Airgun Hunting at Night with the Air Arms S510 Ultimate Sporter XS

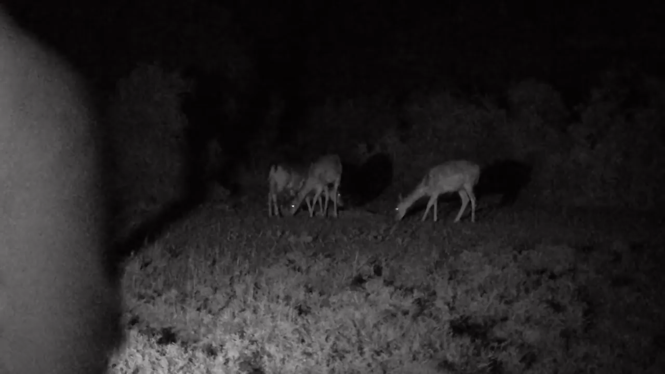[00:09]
Tonight I'm planning on taking a few scrub hairs
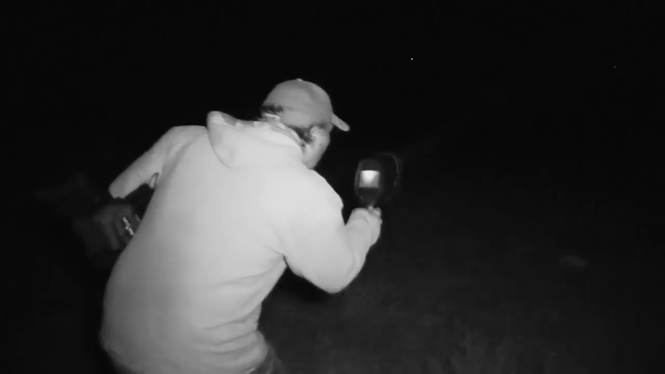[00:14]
for the pot while keeping an eye out for some hole digging spring hairs which are causing havoc in the fields.
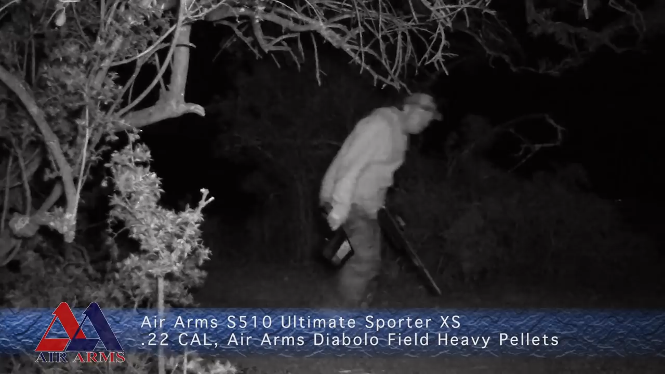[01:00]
It's late September and I'm planning on taking a couple scrub hairs for the pot with my trusty
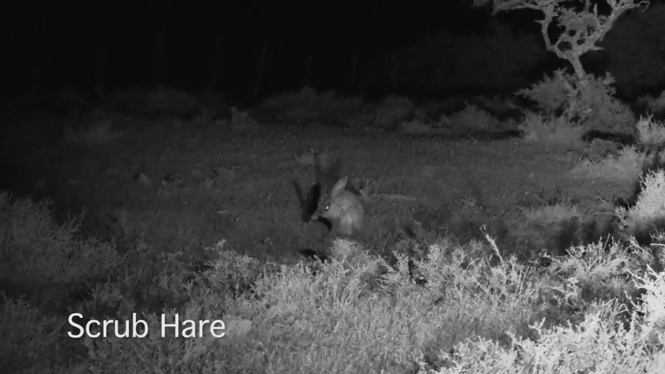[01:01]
S510 Ultimate Sporter XS in .22 calibre. Plenty of oomph to get the job done.
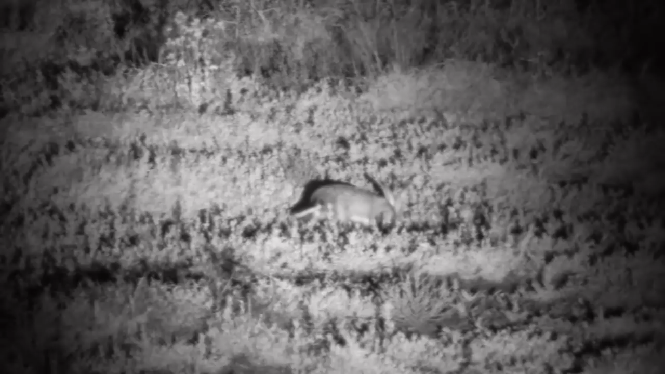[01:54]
There's some eyes. That's a scrub here.
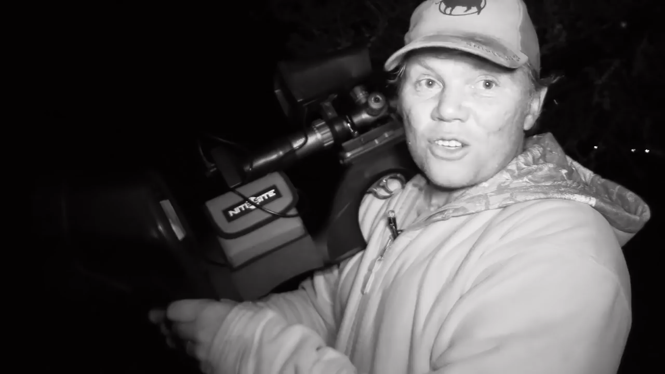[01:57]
All right.
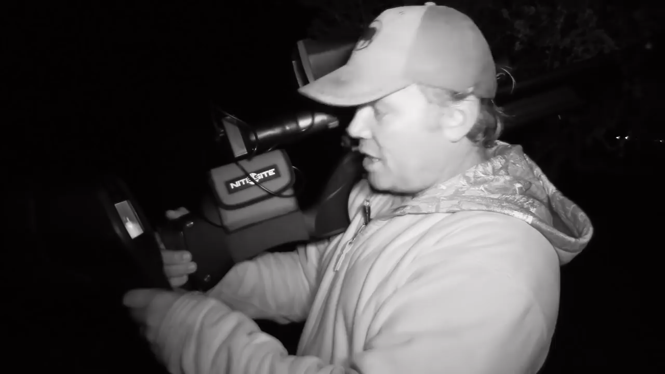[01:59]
He's very relaxed. We've got about 20 yards to make up. Okay.
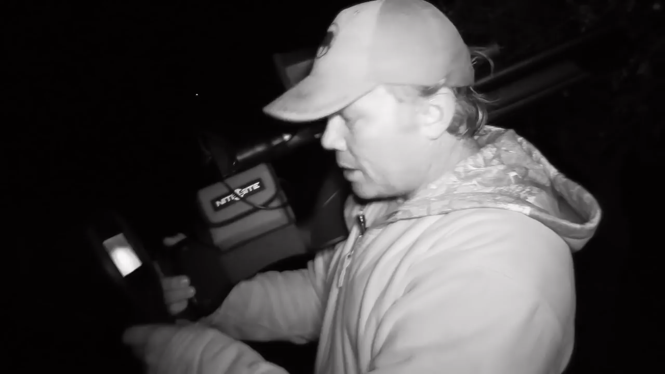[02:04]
Let's go. Let's go. Let's go. This night sight infrared technology really gives me the edge.
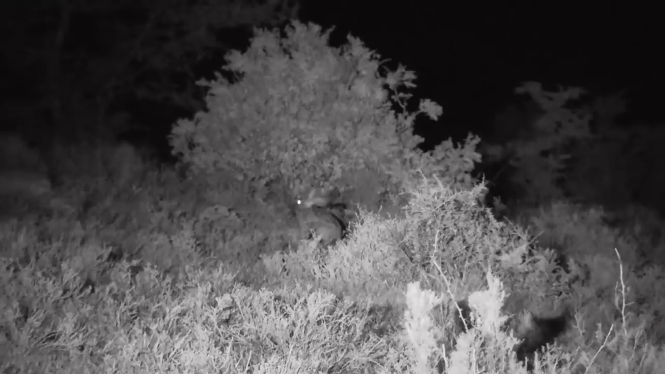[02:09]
All right.
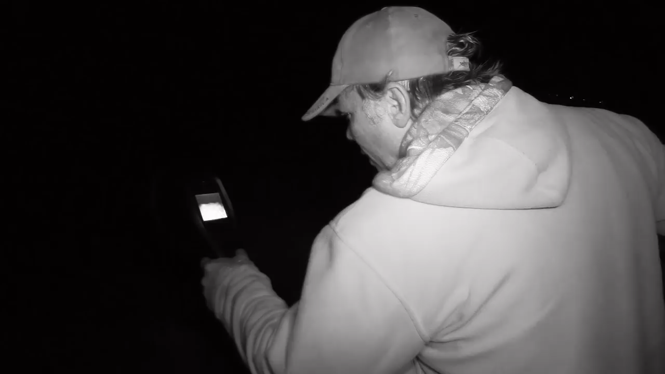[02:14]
There he is. He's right there. Let's get five minutes. Come. Come, come, come. I still have to be as quiet as possible. I don't want to give myself away. All right. There we go. He's feeding me. He's feeding me. That's it.
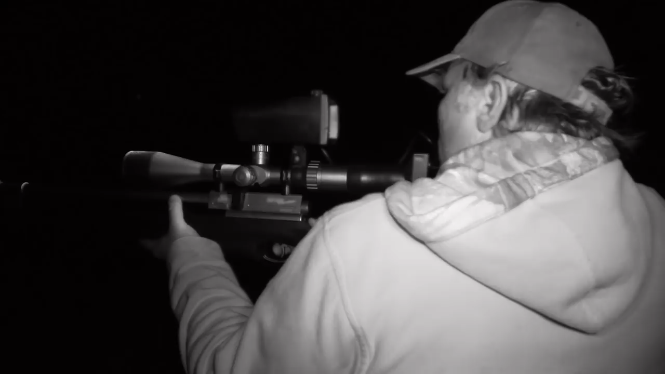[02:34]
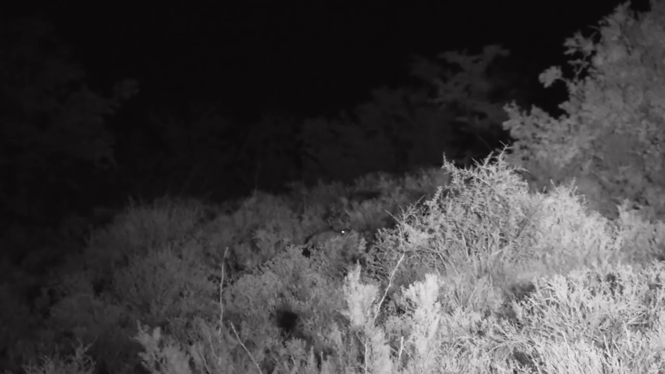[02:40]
Yes. Straight down. First rabbit of the night. Oh, that was awesome, man. I thought we were going to lose him. He kept going in and out.
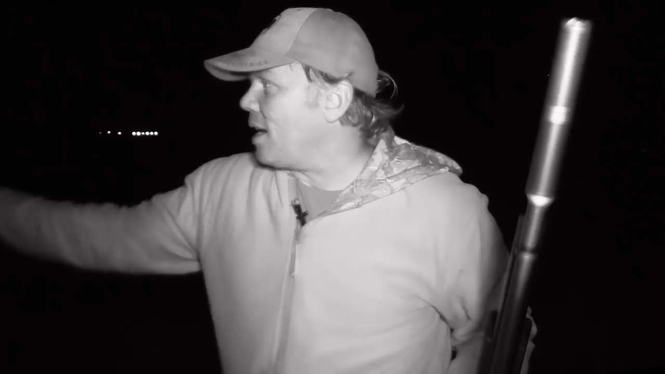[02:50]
He ended up just stopping long enough. It looked like he was grazing. Straight down. Let's go get him.
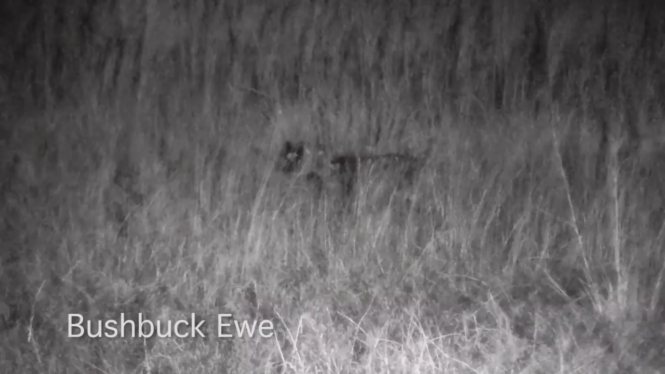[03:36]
Let's keep going. It's super exciting hunting in the pitch black dark like this. You just never know what's going to be around the next corner.
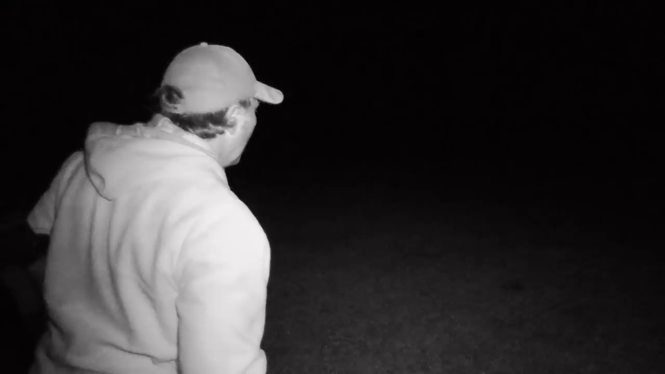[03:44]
All right, it's nice and open here. There's just a little bit of shrub at the back.
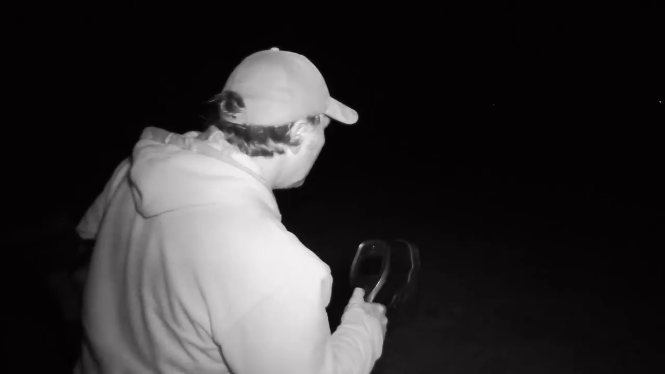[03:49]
Let's have a look here. Check out, I see ours there. Oh, they're antelope. How cool is that? Oh, they look like fellow deer.
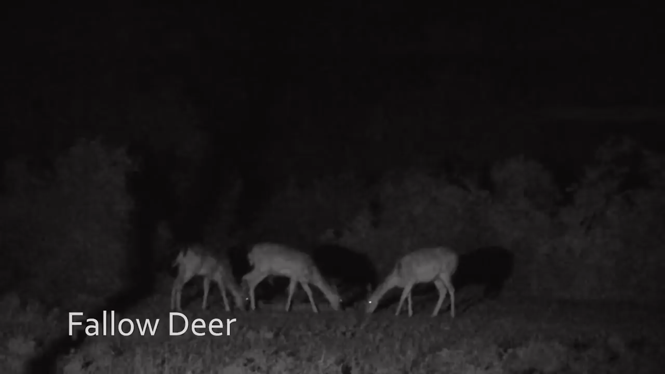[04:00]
We're about 60 yards from them. Oh, this is cool, eh? Oh, and in the daytime, they would have run. Got the heck out of Dodge. That is cool, eh? All right. Let's move a little bit to the right here.
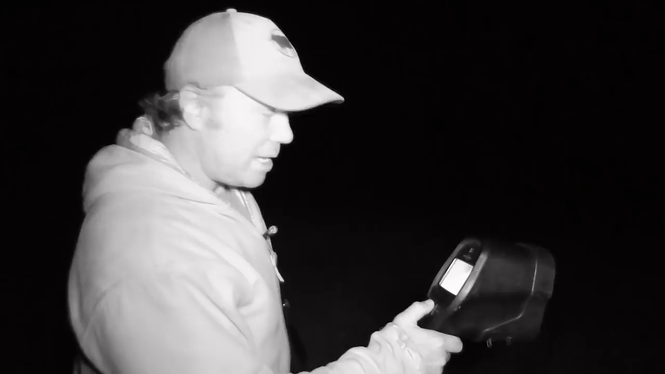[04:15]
Let's go. This area has so many of these hares that I doubt I'll be able to get all of them tonight. Especially hunting by night sight like this.
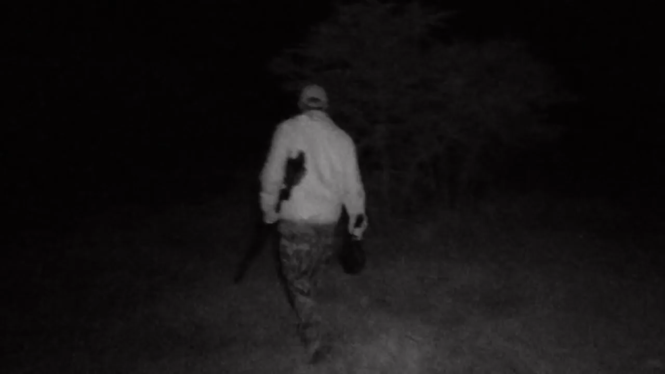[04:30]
But even if I can get just a couple, I know I'll have some good meat for the pot.
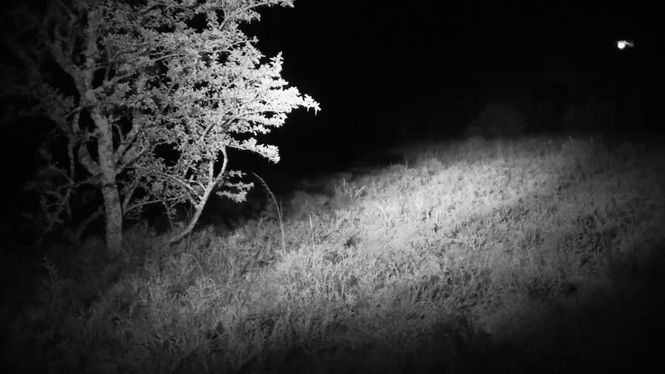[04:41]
Oh, it's getting a bit thicker here, eh? There's a lot more shrubs and grass here.
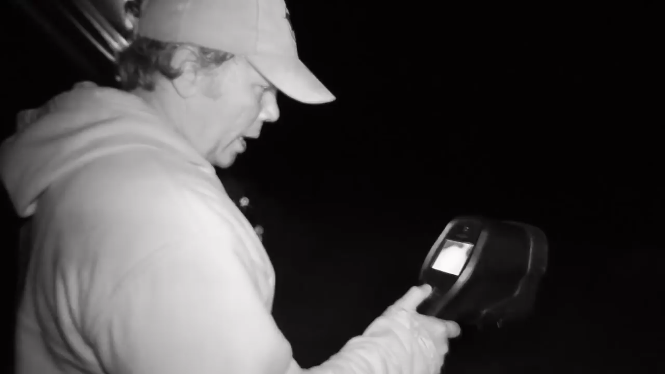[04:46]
Come on, let's move a little bit.